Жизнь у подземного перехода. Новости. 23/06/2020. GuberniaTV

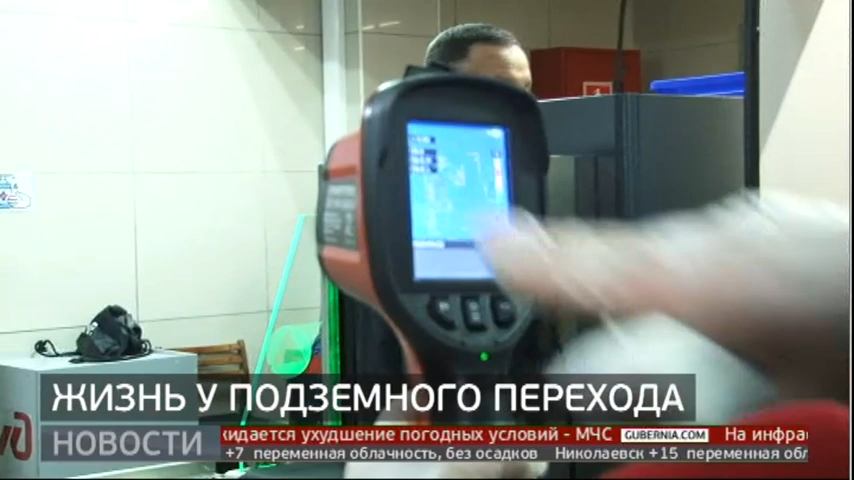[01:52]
И здесь показывают его температуру. У девушки 36,0. Давайте у этого охранника посмотрим. Как? Ну, тоже нормальная температура.